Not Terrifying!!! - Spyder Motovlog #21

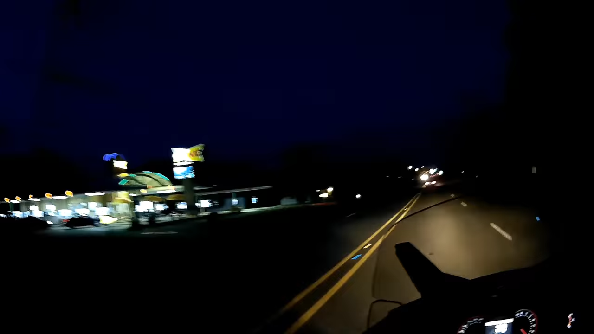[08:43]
Yeah, they look really open, Joe. What are you talking about? They look closed. Good lord. Fail. Yeah, definitely.
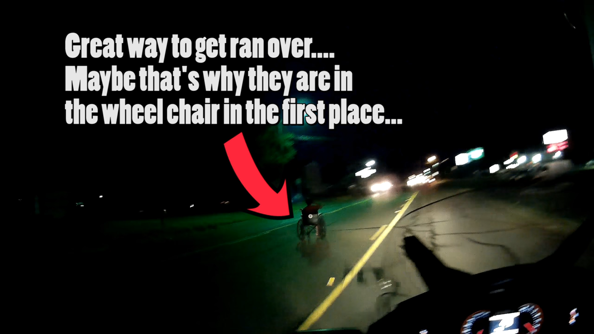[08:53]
Oh god, that's a person in the road. Did you see that? What? That was just a person in the wheelchair. We're going right down the median. Oh wow.
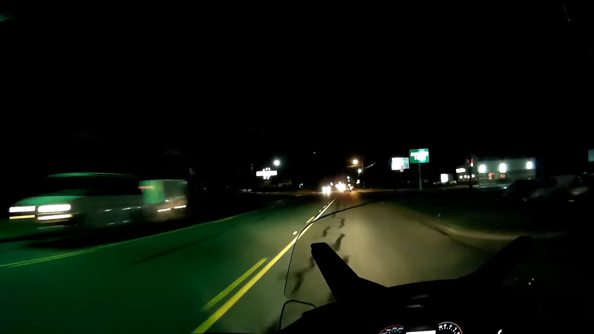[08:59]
Pitch black. God, she's gonna get hit. That's scary. Very scary. Like, where'd she escape from? Or... I mean, if I was about to turn, I would have whipped into that middle thing like nobody's business. I would have took her out.